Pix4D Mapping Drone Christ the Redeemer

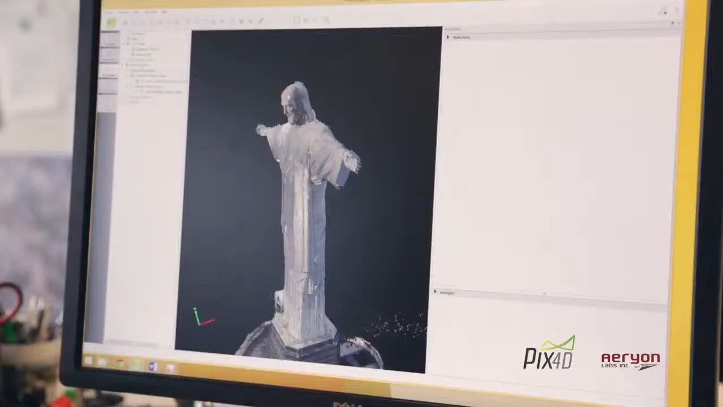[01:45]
But instead of using only two eyes or two cameras,
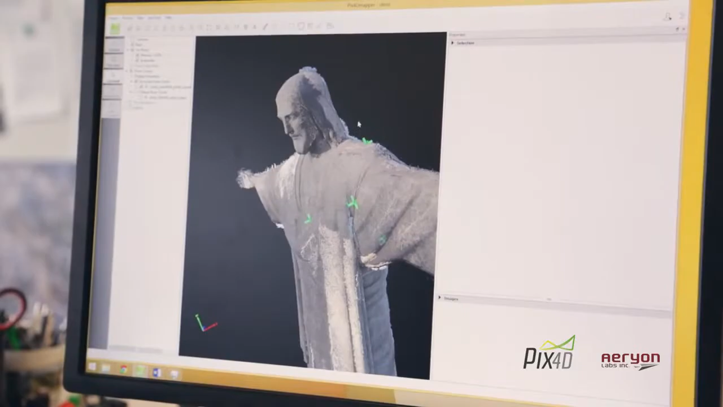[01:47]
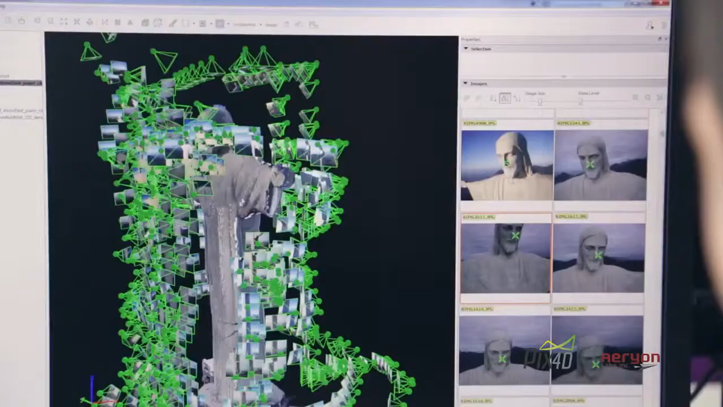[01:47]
we are using thousands of images captured by a drone to combine these all together to have a consistent 3D model.